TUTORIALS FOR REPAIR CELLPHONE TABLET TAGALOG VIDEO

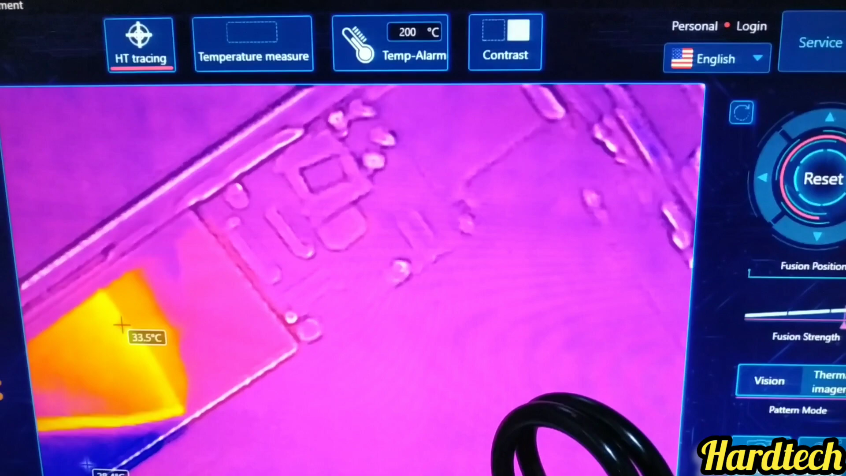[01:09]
On screen: spot 33.5°C
guys kasi ito yung motherboard ito yung
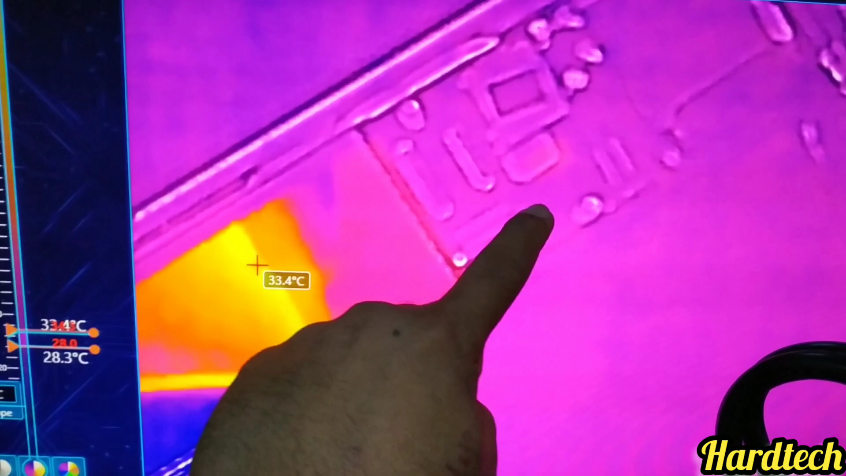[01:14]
On screen: spot 33.4°C, scale bottom 28.3°C
hahanapin natin kung saan dito
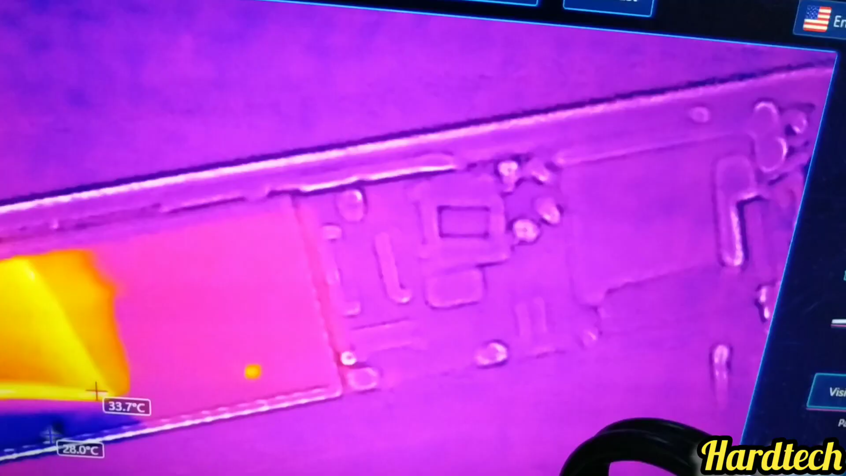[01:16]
lumalabas yung pinaka error nya So magkakaroon ito ng babaga yung board kung saan man yung sira ma-identify kagad natin kung saan nagagaling So dito guys test na natin para malaman natin kung saan banda
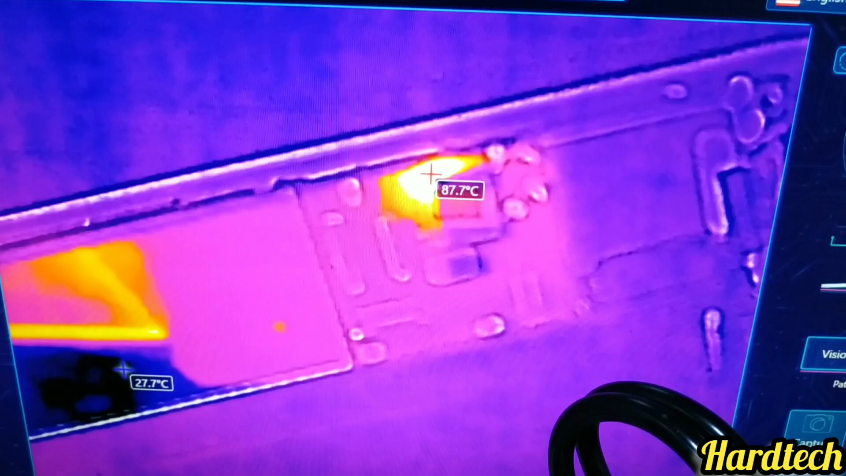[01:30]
On screen: min 27.7°C
Ayan dito sa bandang gilid itong kanto na yan ay wifi IC
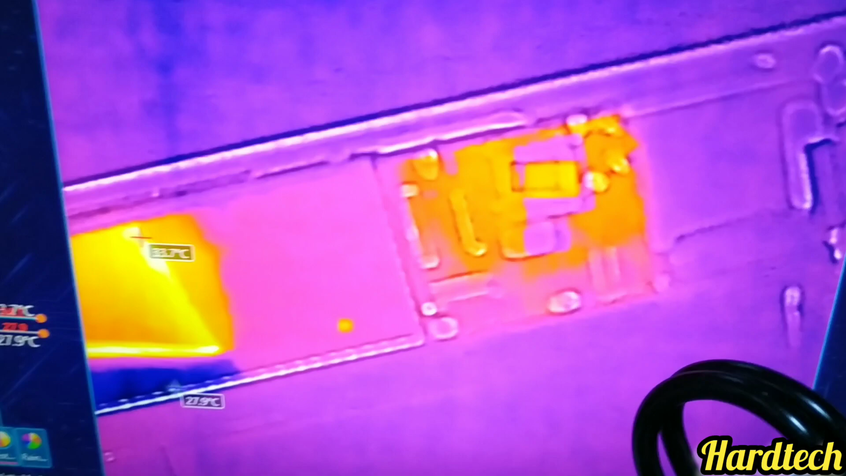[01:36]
So ayun sa pinaka gilid wifi
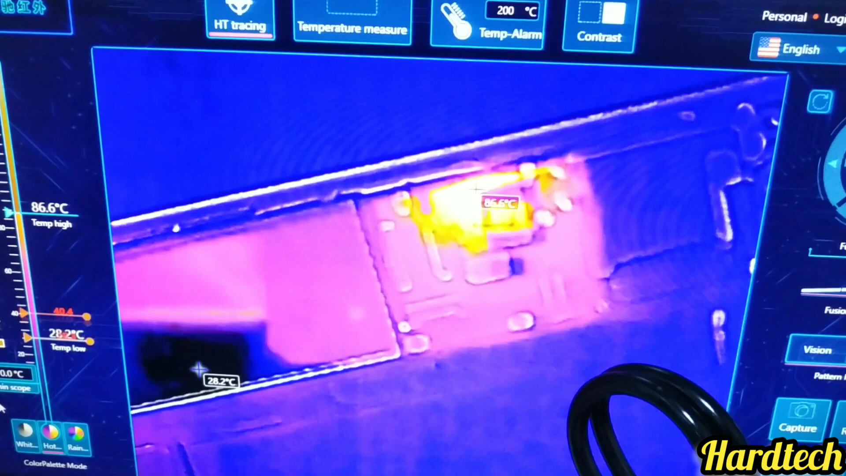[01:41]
On screen: scale top 86.6°C, scale bottom 28.2°C
IC sya So i-clear natin yung camera para malaman natin kung saan banda So kung ano ituturo ng scanner
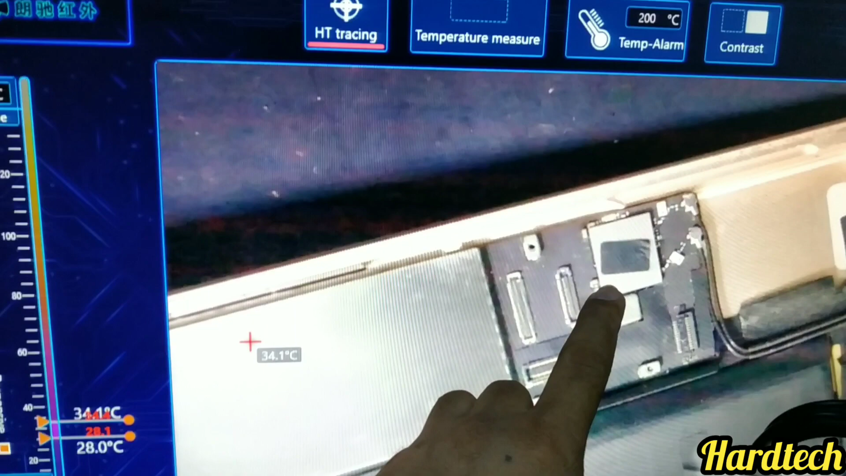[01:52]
On screen: spot 34.1°C
yung plus na yan yung kulay pula Kung saan sya pupunta yun ang pagbabasihan natin Doon yung sira Itong area na to ang malakas uminit kanina Doon sa una nating scan
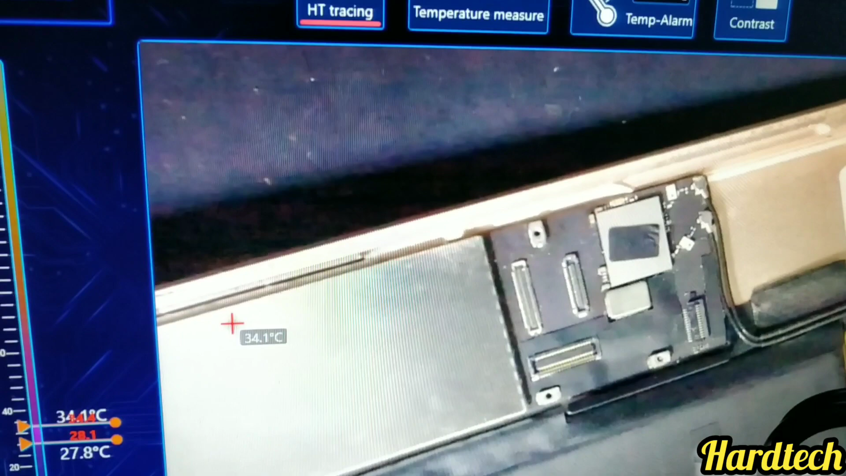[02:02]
On screen: spot 34.1°C
So titest natin ulit para malaman natin kung saan Ayun tinuro na naman nya Disim pa rin nasa gilid Ang tinuturo nya ay kapasitor So ibig sabihin guys
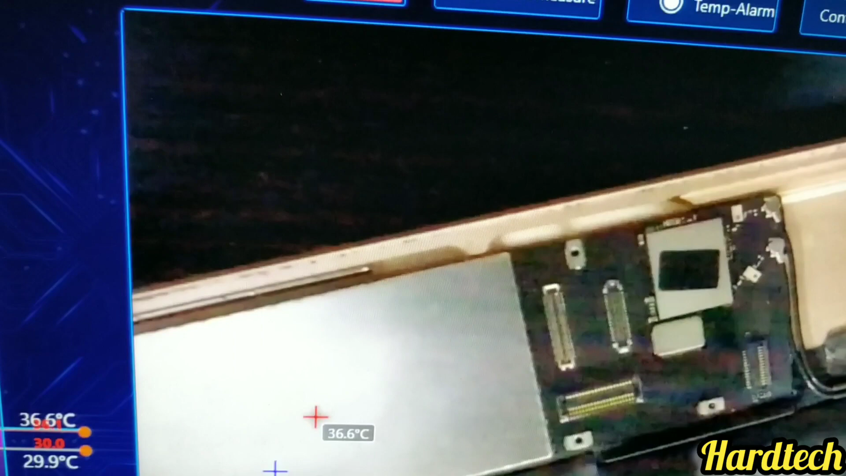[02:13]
On screen: scale top 36.6°C, scale bottom 29.9°C
Kapasitor yung problema sa ganitong sira So sisilipin
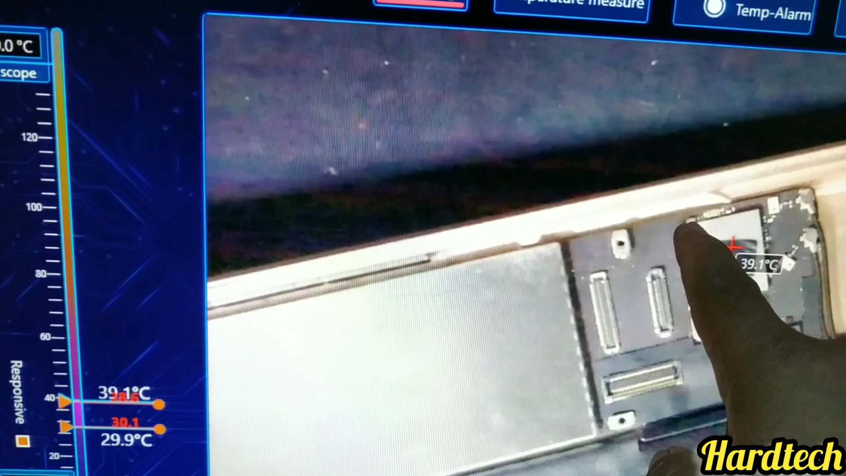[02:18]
On screen: spot 39.1°C
natin sa microscope Para madali natin makita kaagad kung ano yung possible na
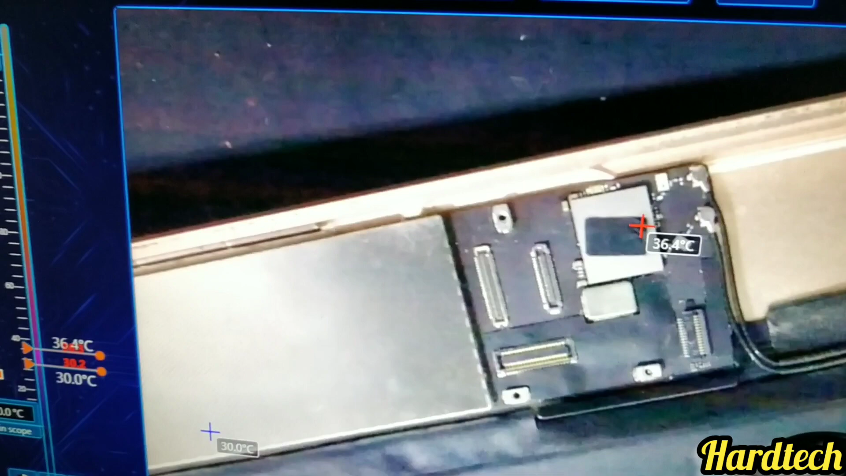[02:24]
On screen: max 36.4°C
pwede nating papalitan So i-clear natin lagi Iyon ang pinagbabasihan
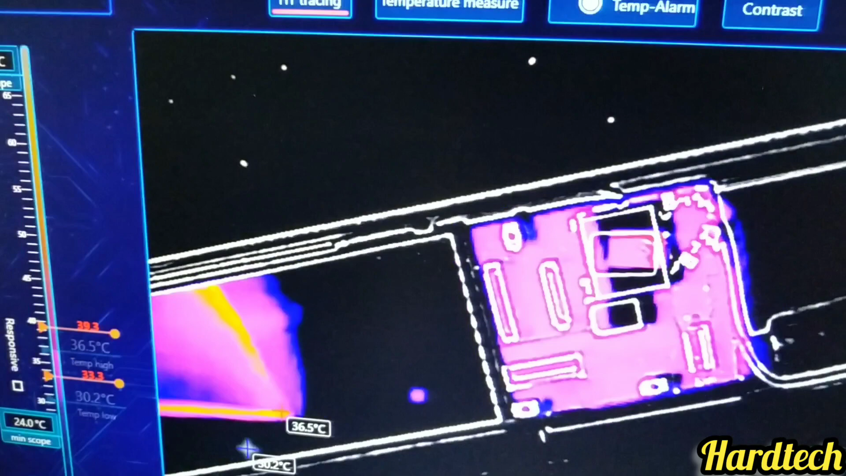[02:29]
natin guys Na hindi basta-basta galaw ng galaw pa ganitong sakit So ang ginagawa natin talagang dinadaan natin sa scanner Para malaman natin kung ano yung mga
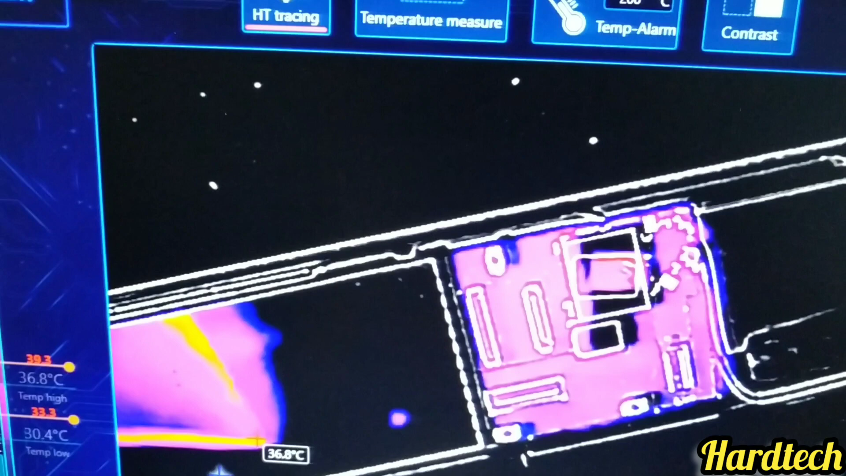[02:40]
On screen: scale top 36.8°C, scale bottom 30.4°C
gagawin na para madaling makuha So ang nangyari Tinuro nya yung